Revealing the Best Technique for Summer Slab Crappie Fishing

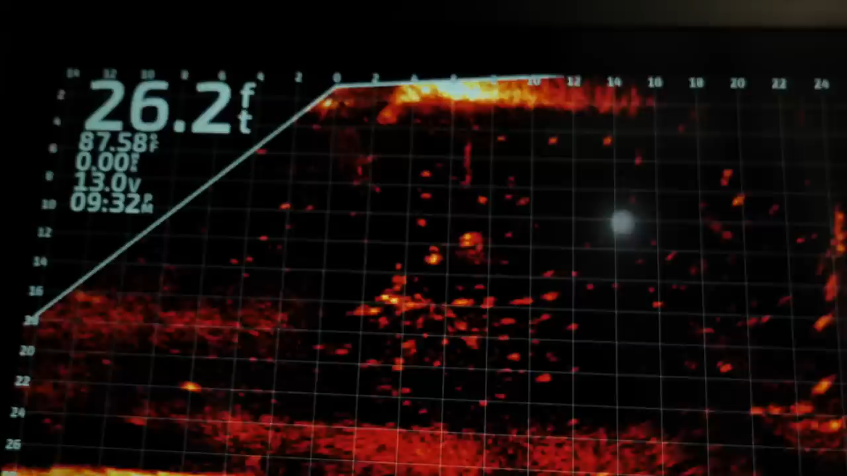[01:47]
On screen: depth 26.2 ft, water 87.58°F
I would troll around with my lights under the boat and shad would just follow me.
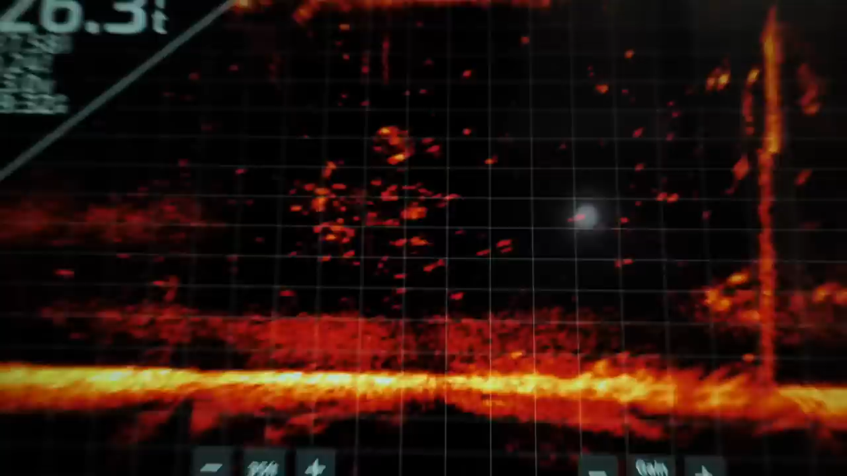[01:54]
Everywhere I went, I would see crappie locked under the docks, not moving. I saw white bass even that were just suspended, only like 5 or 6 feet down, not moving.
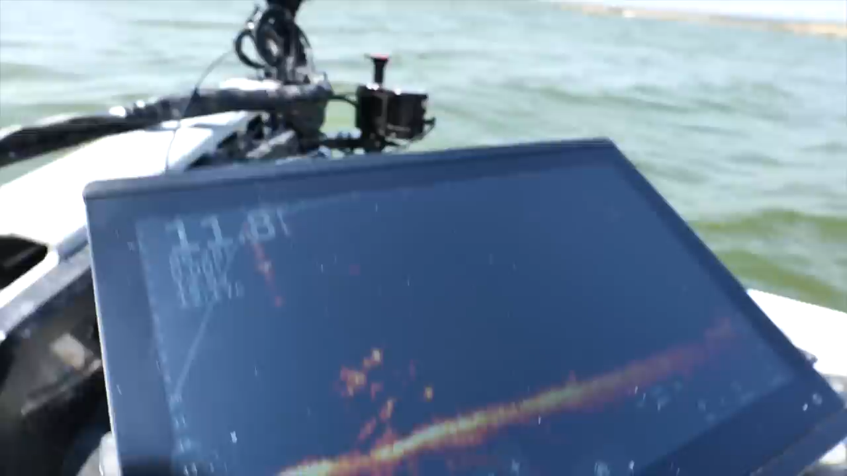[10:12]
Oh God, they're just spooking right at the last second. Unbelievable how they're just, oh my God, back on it, back on it, back on it, back on it. Take a lick, take a lick.
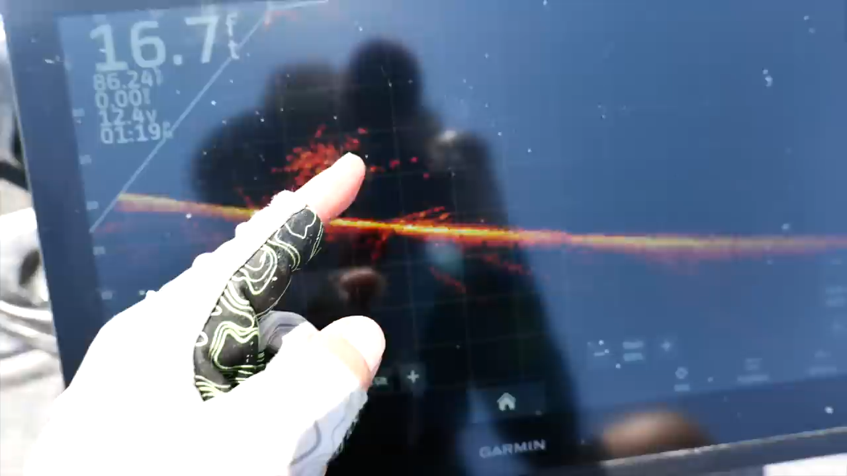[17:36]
And the ones at the top of the tree, they're not really biting, but if I can swing it kind of under here,
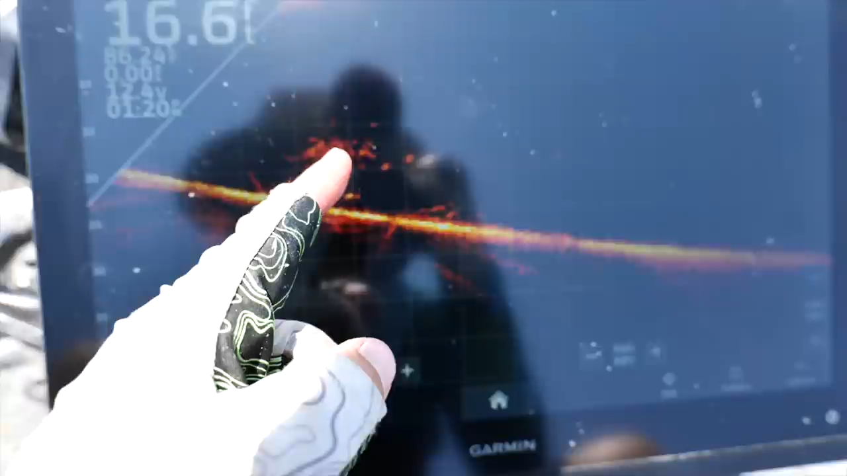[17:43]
which my line is touching sort of the top of the tree there, but I can swing it under here, they're coming out.
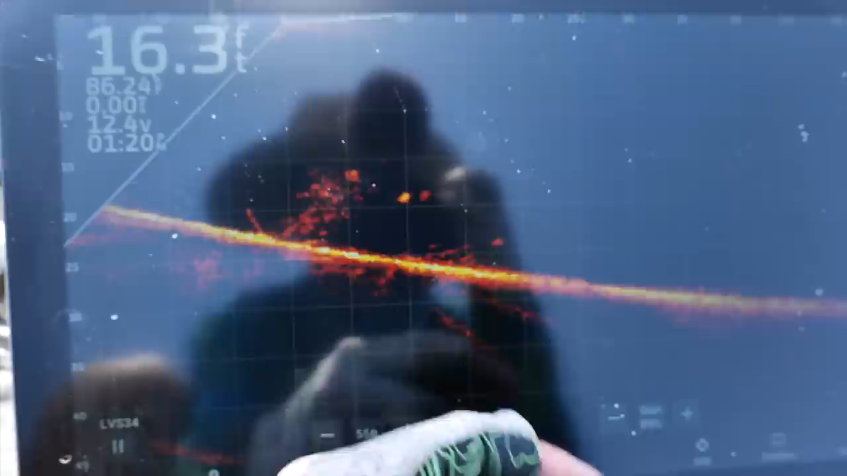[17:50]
And they're coming out like a foot or two to grab it. I'm not having to put it right on top of their nose.
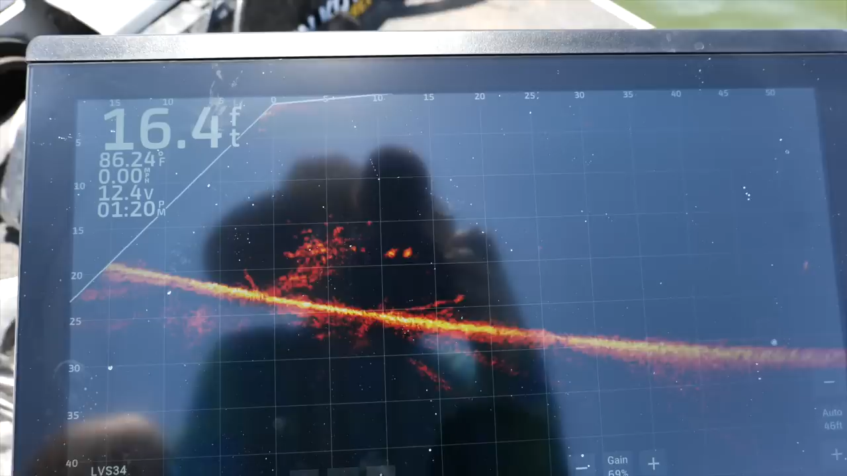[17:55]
On screen: depth 16.4 ft, water 86.24°F
These are just kind of big floaters I need to catch.
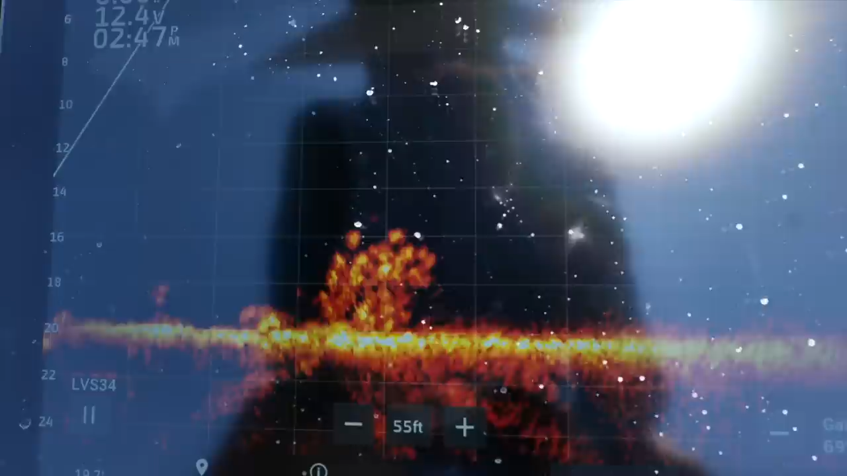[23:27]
I'm in 20 feet of water right now, so it's not a big deal. I'm basically right on top of them.
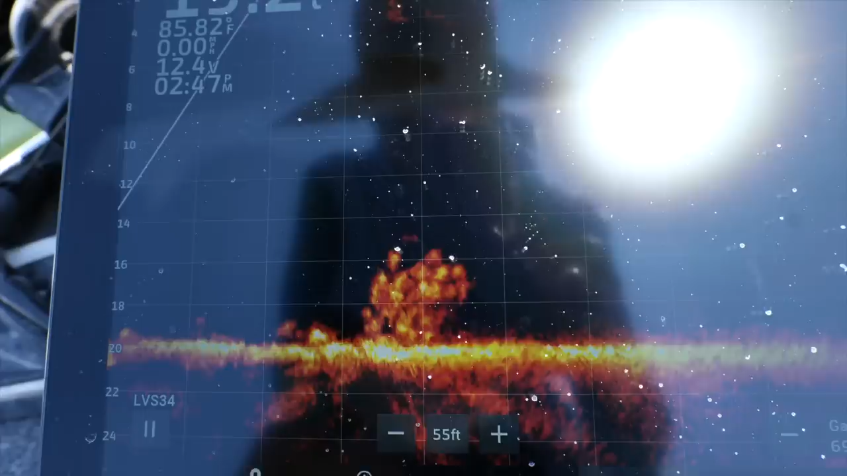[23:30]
Throwing the 7-foot, it would probably help to have a little lighter weight, but it's a little windy out here today.